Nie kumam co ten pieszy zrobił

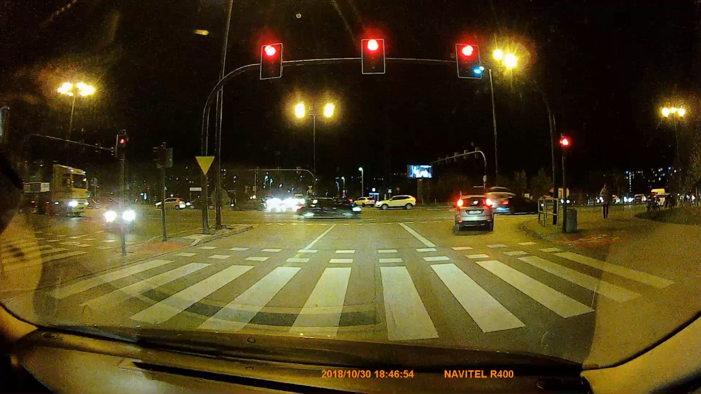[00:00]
banda. Mucho. Pierdolę. Przy żądanie jedzie na skuśkę, na czerwonym. I to biegnie do mnie. Ale patrz. Patrz, widzisz go?